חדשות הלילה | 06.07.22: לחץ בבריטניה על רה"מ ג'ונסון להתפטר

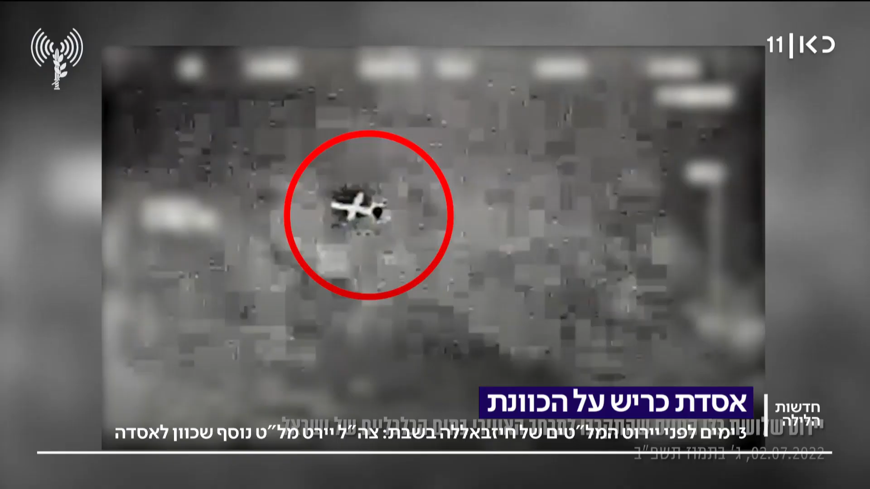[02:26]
שצהל ירד 3 מזלטים ששוגרו לכיוון אסדת הגז קריש, ליד הגבול הטריטוריאלי בין ישראל ללבנון, הגבול הימי.
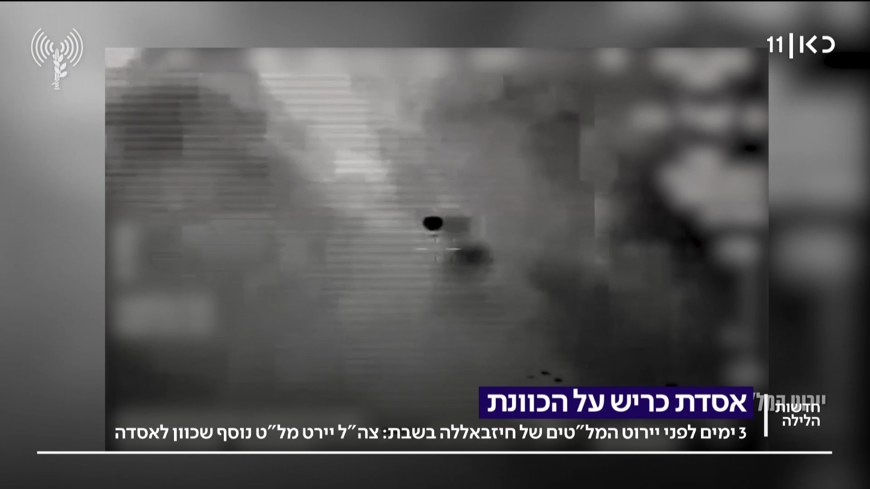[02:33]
היום נחשף שזו לא הפעם הראשונה שזה קרה. מתברר שגם בשבוע שעבר צהל ירד מזלט ששיגר חיזבאללה לכיוון האסדה. זה רק לא פורסם. בצהל הסבירו שזה היה בגלל שיקולים מבצעיים. וזה מפורסם היום לראשונה על ידי הכתב הצבאי שלנו כאן, איתי בלומנטל. איתי מספר שכלי הטייס היה במעקב של יחידות הבקרה האוויריות של חיל האוויר, והוא יורט בשטח לבנון.